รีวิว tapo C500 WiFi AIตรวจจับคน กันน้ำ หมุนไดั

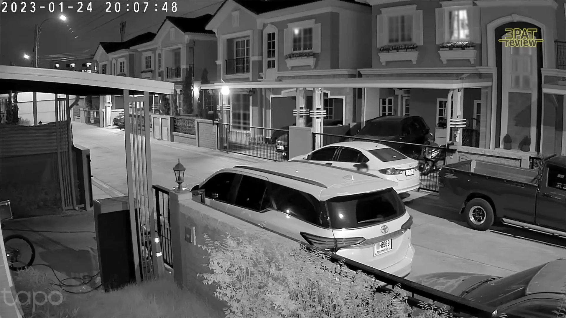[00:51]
อย่างตัวอย่างนี้ถ้าเป็นรถที่อยู่นอกบ้านยังเห็นเลยนะ
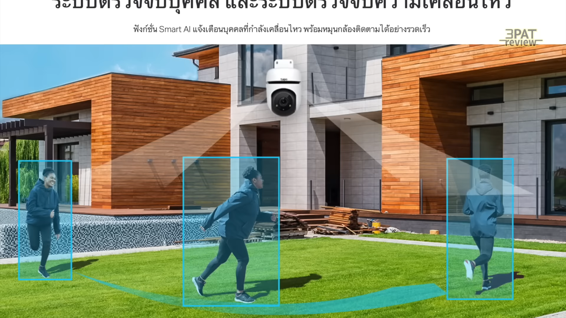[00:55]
ในราคายอมยอแบบนี้ ทาปโปล C500 มาพร้อมกับ Person Detection และ Motion Tracking ครับกล้องตรงนี้เก็บภาพแนวนอนได้รอบ 360 อ.
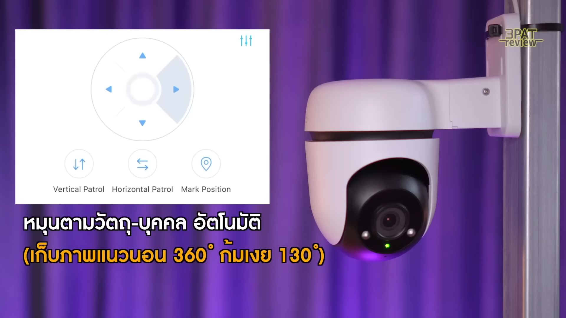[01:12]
และกล้มเงยได้ 130 อ.
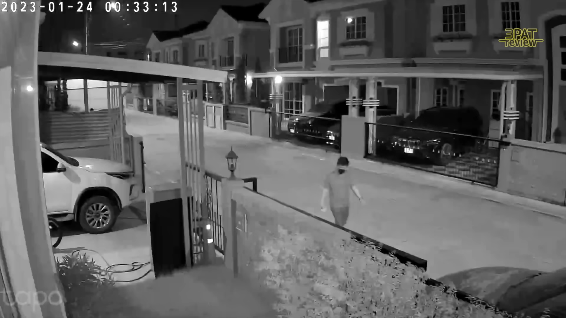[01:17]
ครับดังนั้นไม่ว่าคนนั้นจะ Move ไปที่ไหนกล้องก็ตามได้และตามถั่นครับด้วยจากประโยชนตรงนี้ เราสามารถตั้งค
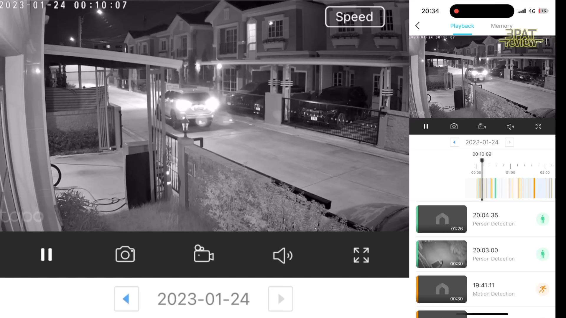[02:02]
แบบติดหนึ่บหนับเลยเด้มไปไหนก็แผนตามหรืออย่างสิ่งของนะครับ เช่นรถยนต์เนี่ยเขาก็สามาแผนตามได้เหมือนกันนะครับถอยเข้าบ้านมาแบบนี้เขาเห็นปุ๊บก็ลองก็แผนตามเช่นกันโดย Tapo C500 ก็จะแผนตามตลอดที่วัดถุนันเคลื่อนไหวครับ
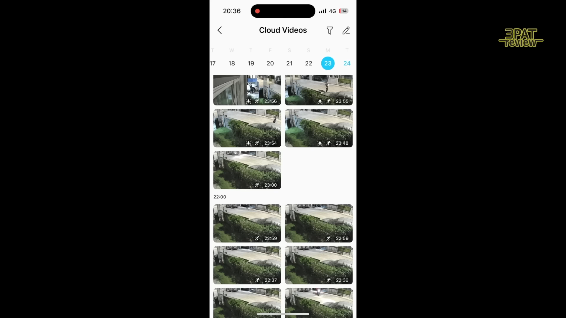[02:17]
มีรีบาร์กไว้ที่นึงครับว่าอย่าเอาไป 2 พุ่มไม้เพราะถ้าพุ่มไม้เกินไหวเนี่ยมันก็แผนตามเหมือนกัน
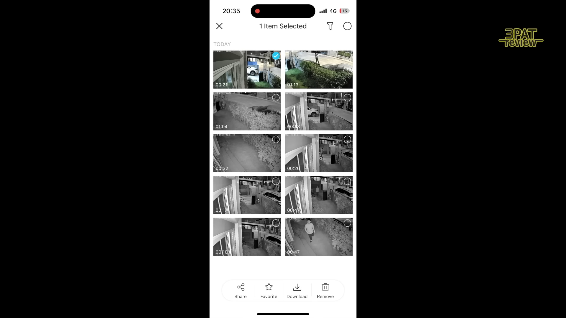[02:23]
ส่วนการดึงไฟล์เอามาก็ทำได้ง่ายได้ครับอยากได้ไฟล์ไหนก็ติ๊กติ๊กไปและกดดาวน์โหลดมันจะ Save to Albumอย่าง iPhone ก็เข้ามั
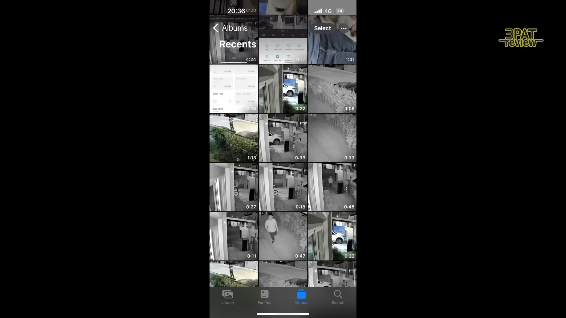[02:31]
นอยู่ใน Album เลยครับนำไปใช้ต่อส่งลายสบาย สบายและยังตั้ง
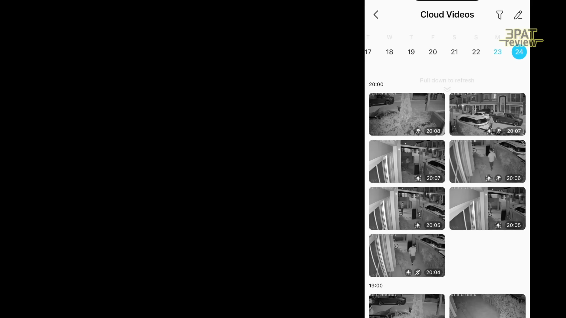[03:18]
หรือจะสำรองไฟล์ขึ้น Crowdที่เรียกว่า TAPLE CARมันทึกมือมีการเคลื่อนไหวอันนี้เสียเป
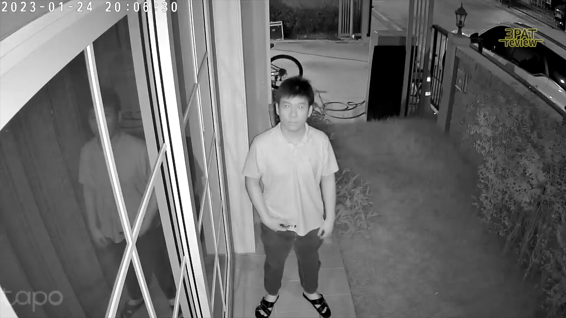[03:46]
มานพักอาศัยทั่วไปเพียงพอต่อการใช้งานโดยใน Live View เราสามารถเล
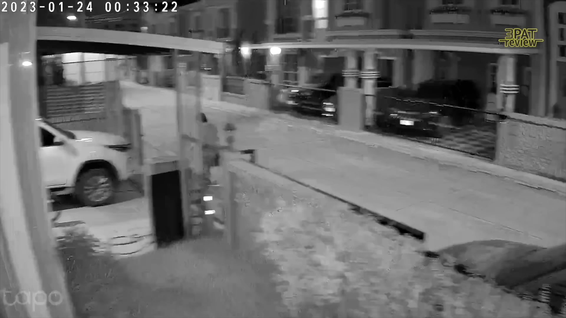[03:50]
ือกได้ด้วยนะครับว่าจะเป็น Night Mode หรือ Mode Autoถ้าแสงพอก็จะ